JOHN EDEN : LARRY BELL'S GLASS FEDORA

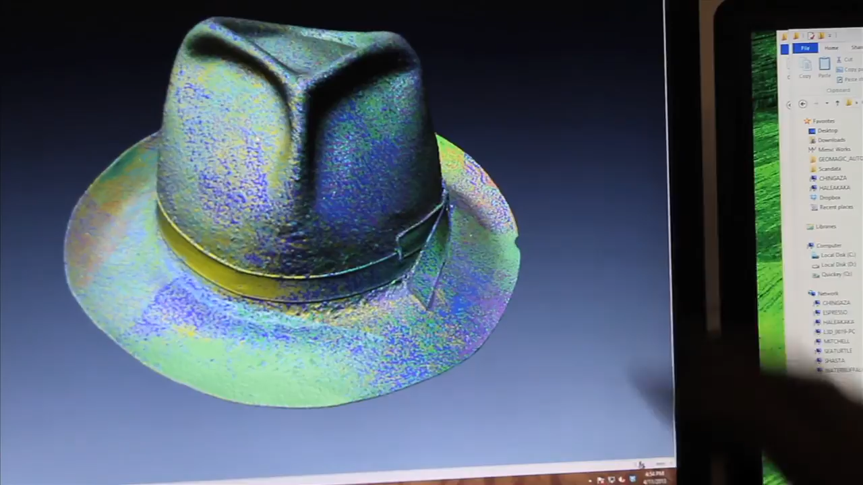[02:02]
So this hat is consisting of 14 million individual points right now.
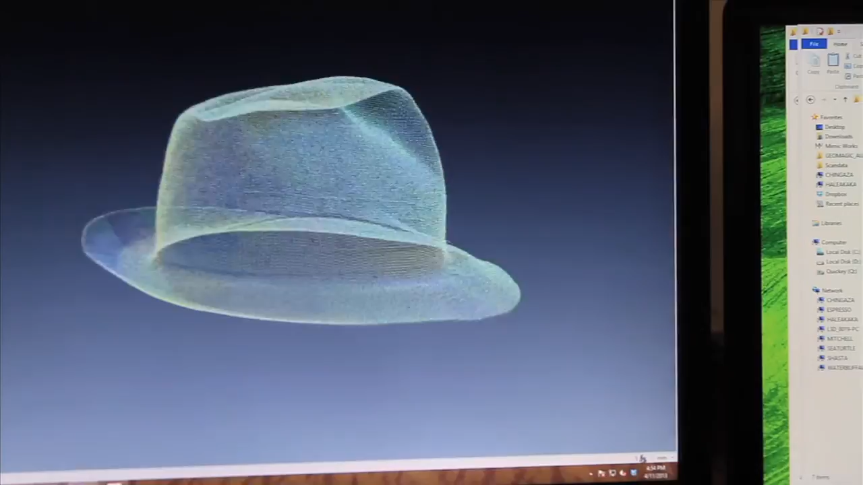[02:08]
So we can just look at one scan here. And this is 1 64th of the points that we are looking at here.
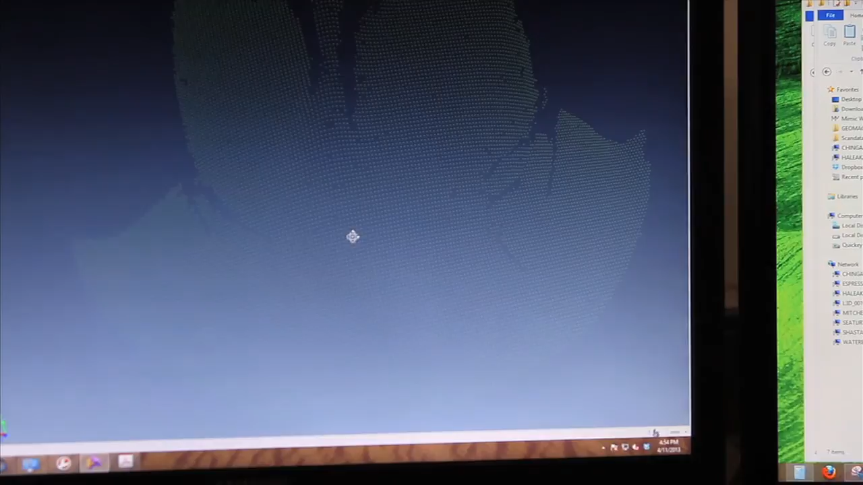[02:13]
So this whole surface is made up by millions and millions of little tiny points.
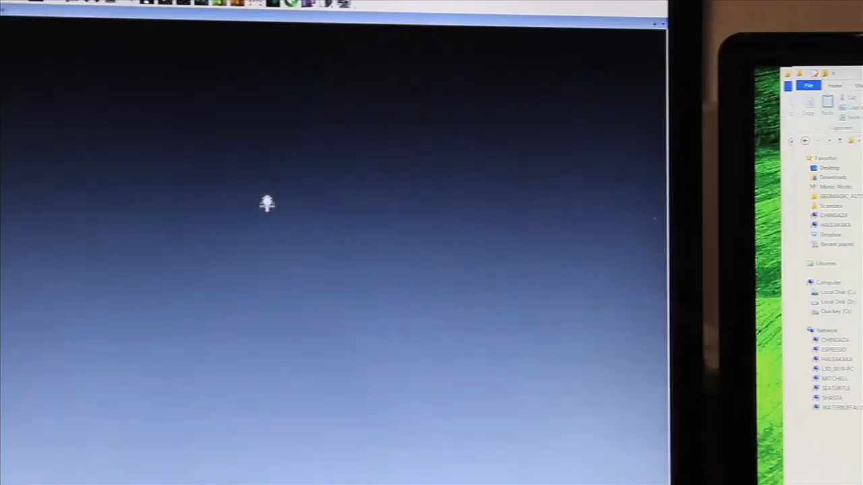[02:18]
And what the software will do is once we have the entire hat scan, it will go in areas that are a little bit smoother.
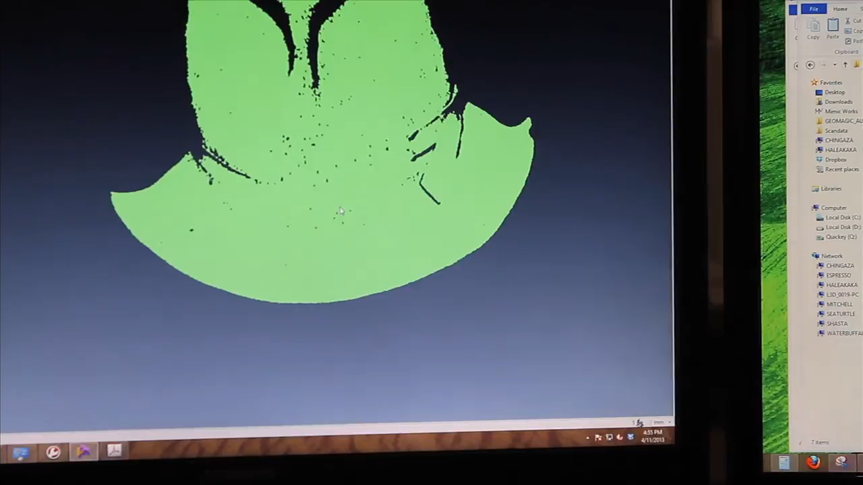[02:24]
It will throw away some of those points so that we can make it a lighter weight model.
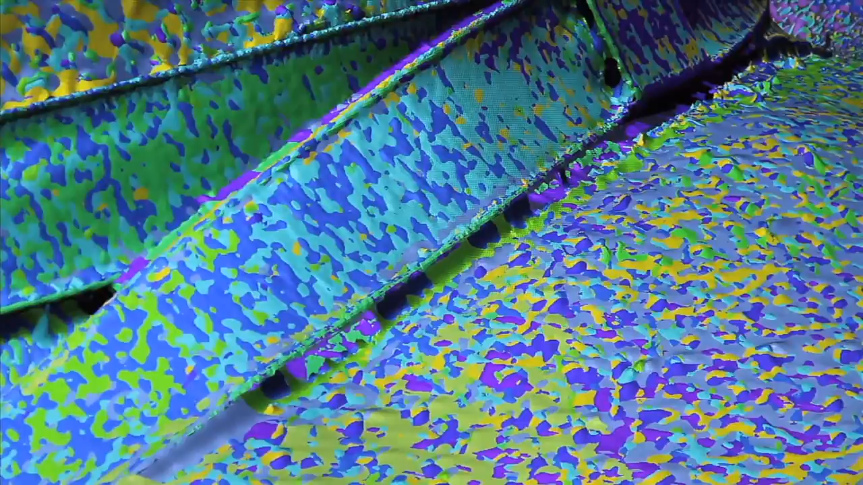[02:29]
And then we will build this into one continuous polygon model.
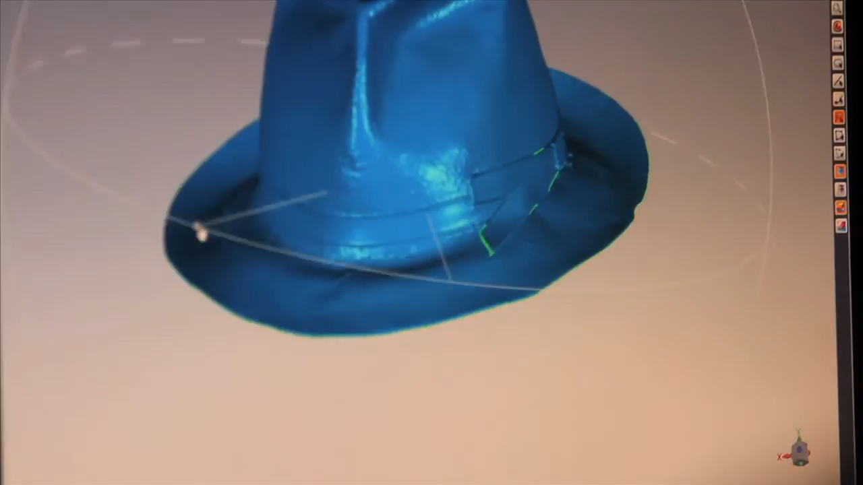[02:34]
So it will be one smooth surface with no holes in it. When we scanned it, it was 16 million points.
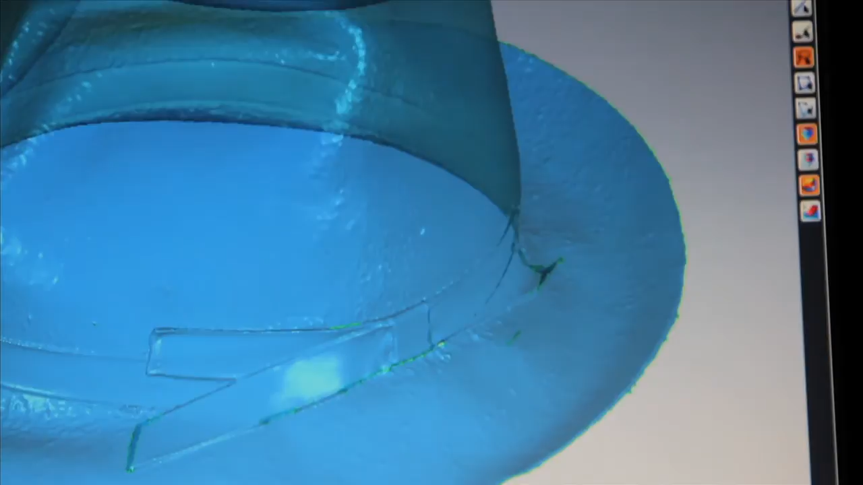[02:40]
And now it's just under 6 million triangles.